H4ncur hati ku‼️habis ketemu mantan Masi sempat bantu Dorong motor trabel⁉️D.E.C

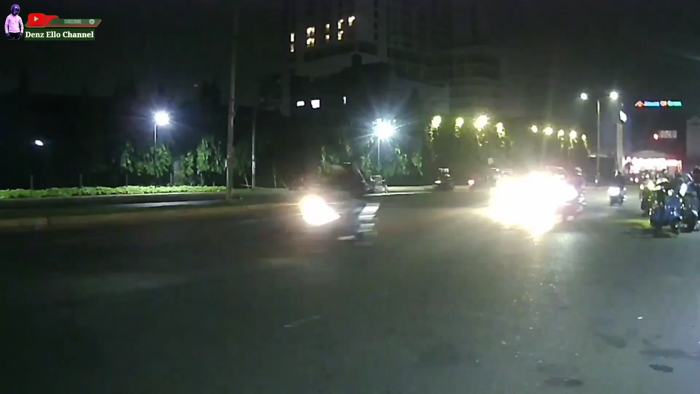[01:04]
regensi wih banyak anak-anak besok juga gue selain pada reading guys jadi ada R15 ya
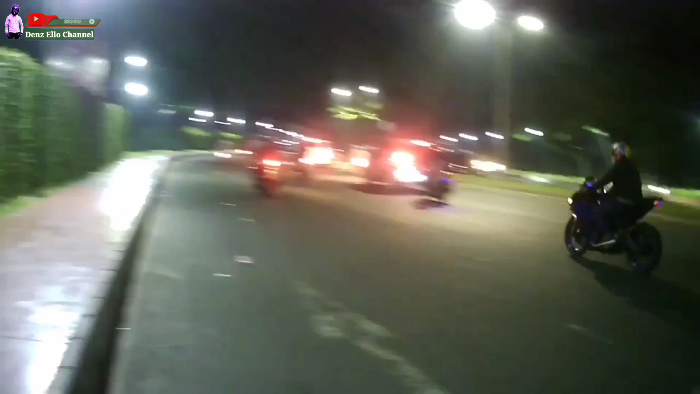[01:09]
Oke gue lagi ada di regensi mau arah pulang ya maunya sekalian ngoprok-ngoprok biasa guys
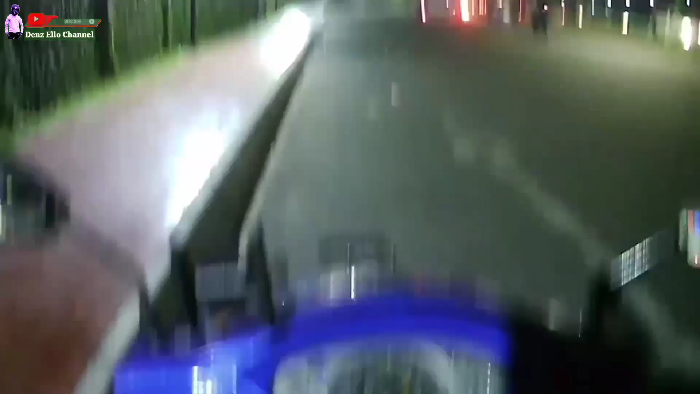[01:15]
yuk kita jalan guys lanjut terus ya perjalanan dan elo channel ini ya gua
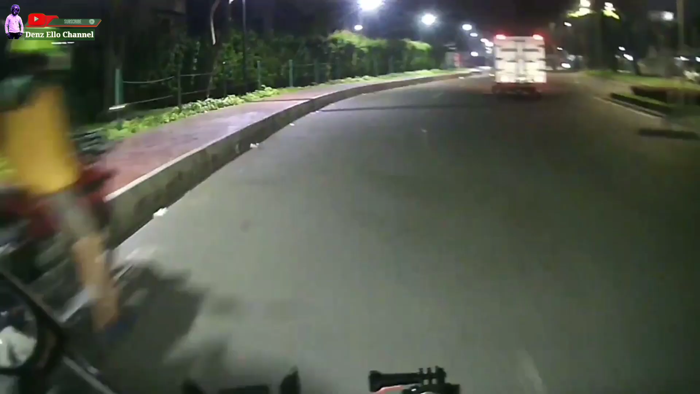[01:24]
berangkat dari rumah ke sini aja udah rame banget guys mancet guys cuma ini di malam hari enggak tahu ya
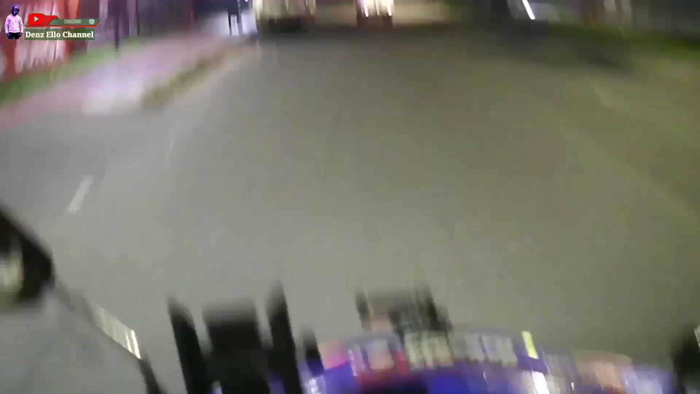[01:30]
semoga juga ngambil jalur ini soalnya ini dia jalur ini enak guys temennya itu wih lega buat sepeding-sepeding ini enak guys tuh jalannya udah
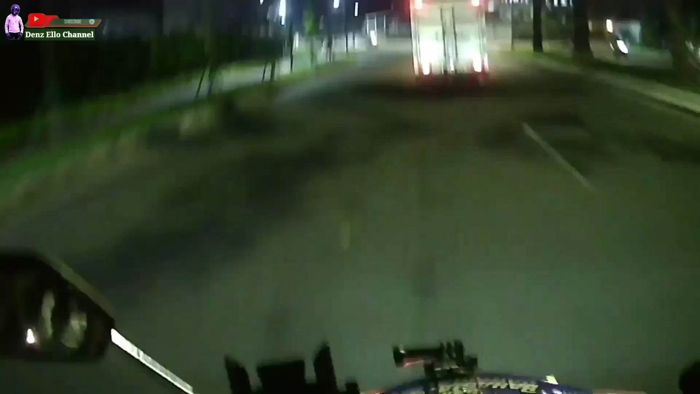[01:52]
enak ya kalau dulu-dulu itu cuma eh ngeri banget ya Oh
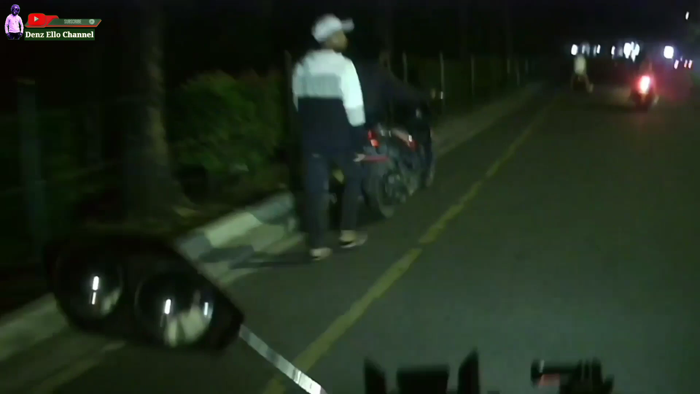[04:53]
Hai kenapa motornya Hai mati Oh Oh ayo setetnya enggak apa-apa